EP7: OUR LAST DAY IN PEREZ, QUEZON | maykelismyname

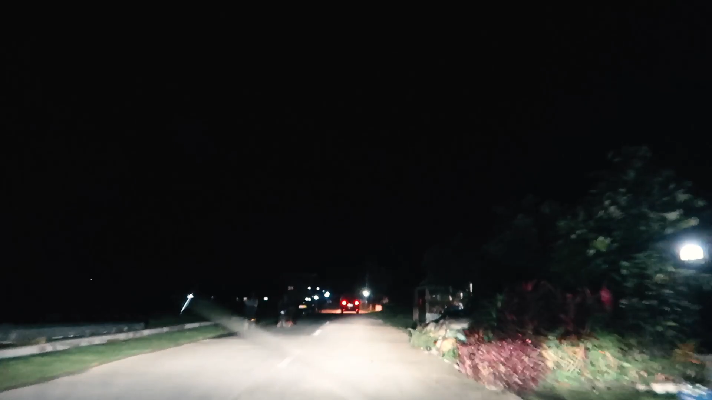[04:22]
Papunta na kami ng Quezon-Quezon. Ginabina kami sa daan, pero okay lang.